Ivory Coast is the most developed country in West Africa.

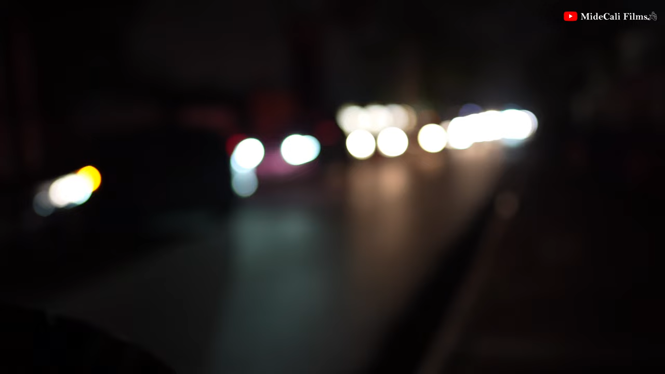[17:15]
Can you see how long this traffic is? I've been walking the whole of this street and the traffic is like very, very hectic.